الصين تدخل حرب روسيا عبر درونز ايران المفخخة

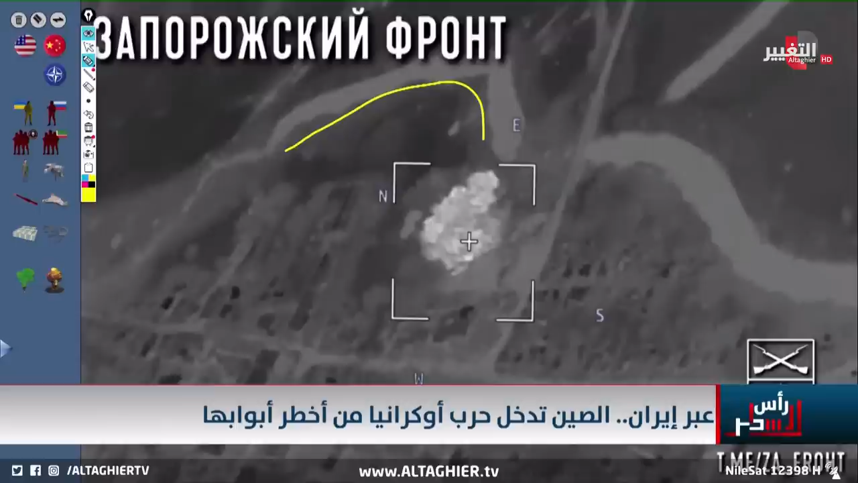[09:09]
مميزة بهذا الشكل المميز وأيضا أن هناك طريقا وبجانب هذا الطريق جاءت هذه الضربة بهذا الاتجاه يعني نحن على طرف